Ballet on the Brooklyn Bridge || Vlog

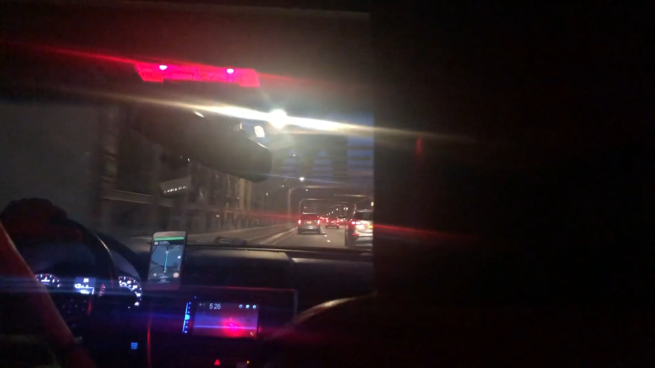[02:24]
And the cop was literally parked right there in the middle of the street.